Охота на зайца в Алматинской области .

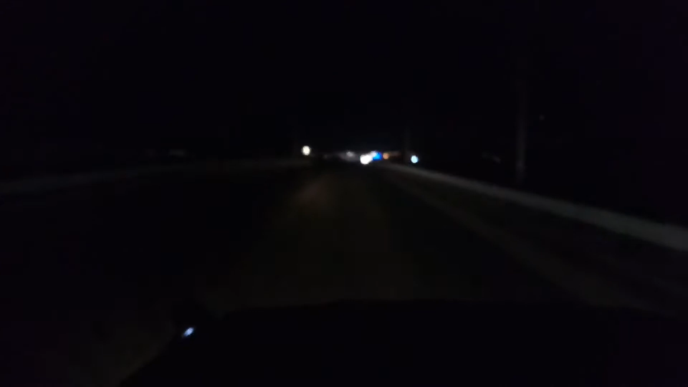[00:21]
Поэтому мы поднимаемся уже на объездную трассу. Копчегайская трасса. Ну тут практически ничего.
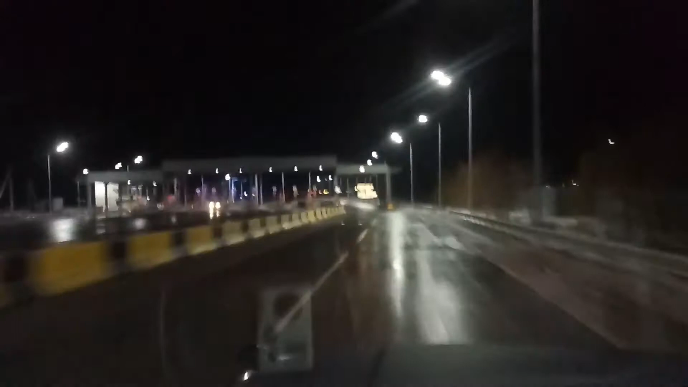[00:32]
На объездную дорогу выехали. Ну вот, проезжаем.
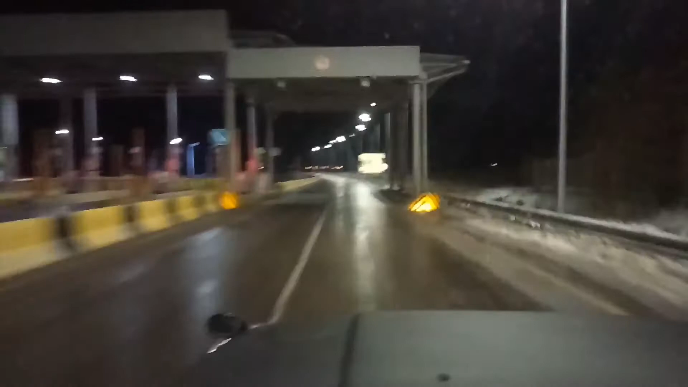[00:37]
Дорога мокрая, но будем как-то аккуратненько, дождь что ли шел. Ну вот как-то специально снимаем для того, чтобы показать. Вот, декабрь месяц, а дождь идет. Какой декабрь? Чего началось? Январь. Январь, конец января, скоро начало февраля будет. Так, у нас получается, да, мы подъезжаем к перевалу Кокпек.